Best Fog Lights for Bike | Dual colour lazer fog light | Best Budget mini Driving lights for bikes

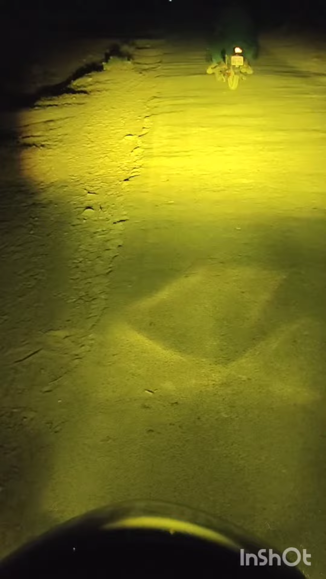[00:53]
یہ دیکھیں یہ اس کی لو بھی میں اس میں ییلو ہے اگر اس کو ہم ہائی پہ کریں تو یہ دیکھیں یہ وائٹ ہے اور یہ کافی زیادہ لائٹ
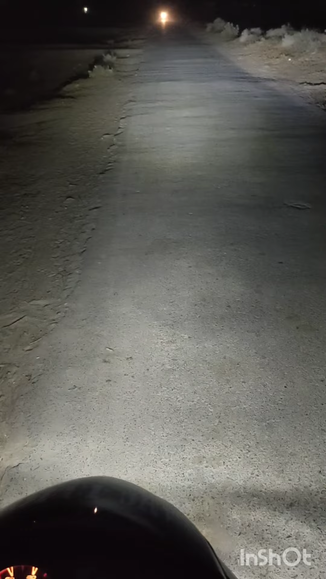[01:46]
دیں تو پھر تو بہت ہی زیادہ روشنی بن جاتی ہے